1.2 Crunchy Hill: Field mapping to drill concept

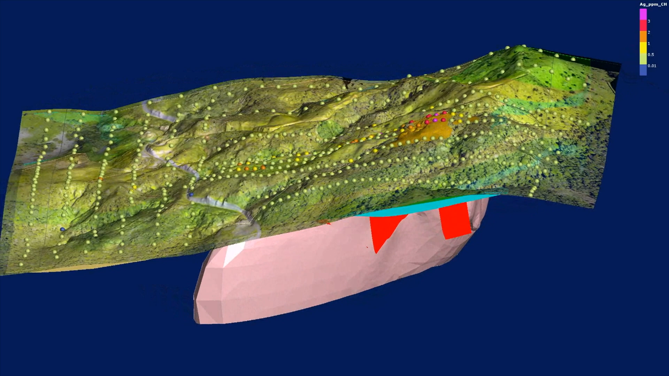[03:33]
angled in the right way to to intersect that that target in the best possible place.